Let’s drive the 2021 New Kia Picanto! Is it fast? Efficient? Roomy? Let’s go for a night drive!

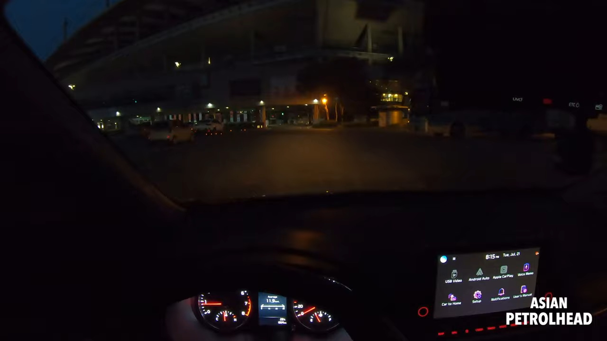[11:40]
So it's all burb type, so yes, it's a little bit less bright compared to the LED system.
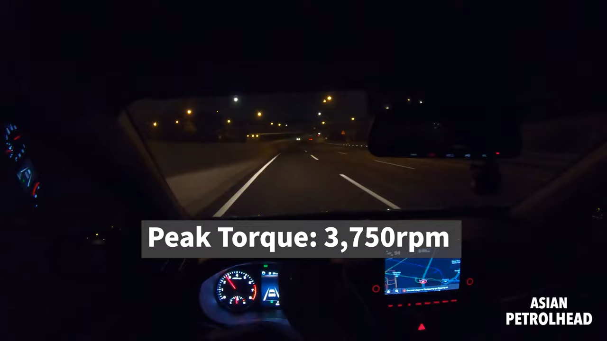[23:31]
I cannot remember exactly, but I think it was like 3,750 RPM. So you sort of have to squeeze, you know, rev up the engine to squeeze good amount of power. But, you know, when you just gently push the car, it moves quite nicely because, like I told you, this is very small and light car.